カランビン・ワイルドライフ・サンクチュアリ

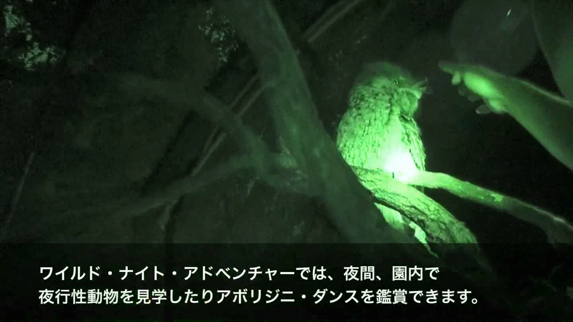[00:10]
口をパカッと開けたところがですね、まるでカエルの口みたいに黄色くなっているので、ガマ口。で、顔がギリシー鷹のように見えるから、ガマ口のように鷹っていくんですね。
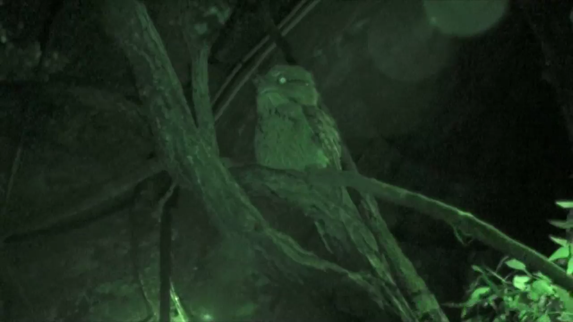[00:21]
実際にはこれはスキューグライダーって言われる種類で、日本語ではオブトウクロモモンガって言われるんです。 こんにちは、ウィンストン。